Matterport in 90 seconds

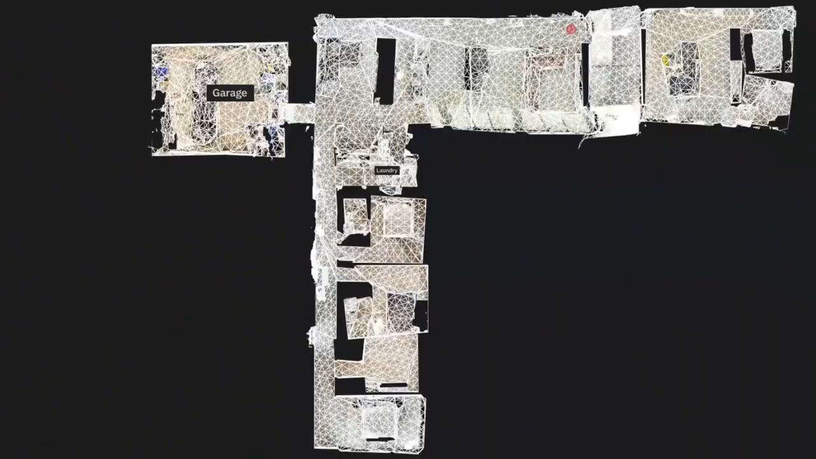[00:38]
labels, and guided tours, and easily shared with anyone on any device.